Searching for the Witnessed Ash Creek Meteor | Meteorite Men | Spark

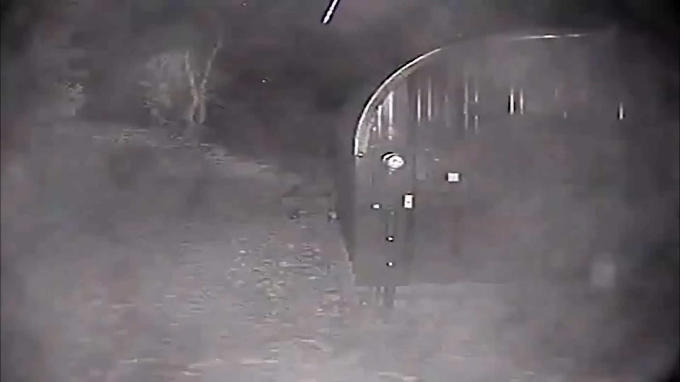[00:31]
Two fireballs are recorded on multiple sources, and the guys spring into action to hunt for the valuable space rocks that just landed. It's literally money falling out of the sky.
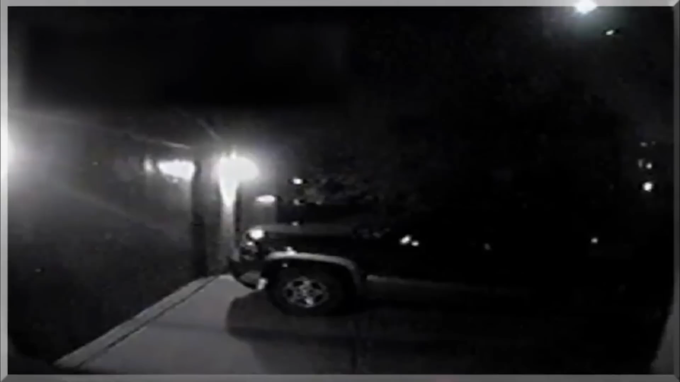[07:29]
Jeff is chasing space rocks from a fireball caught on a home security system in a residential neighborhood in Tucson.
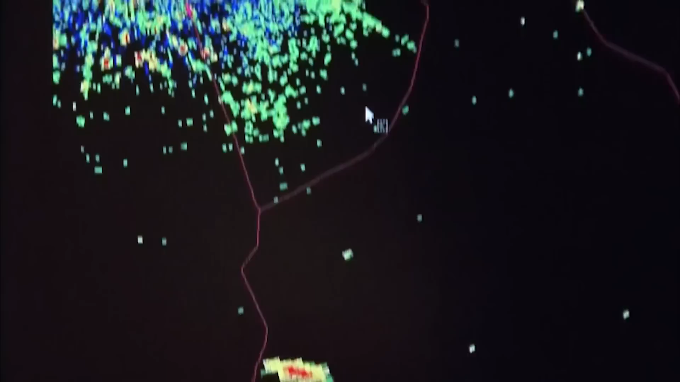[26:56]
What are we seeing there? Is that the fireball? Is that the smoke trail?
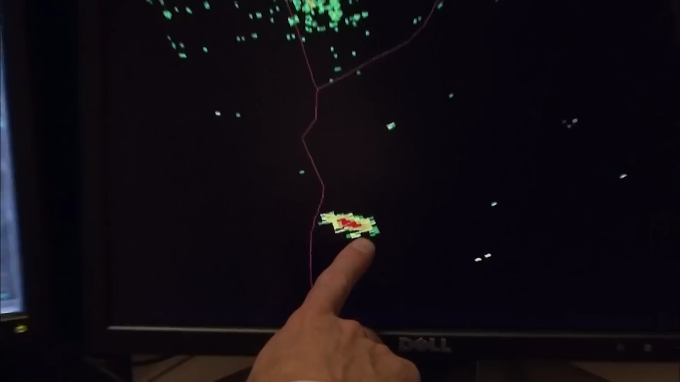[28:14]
We were able to see for the first time what should this look like, so that we know what to start looking for in other falls.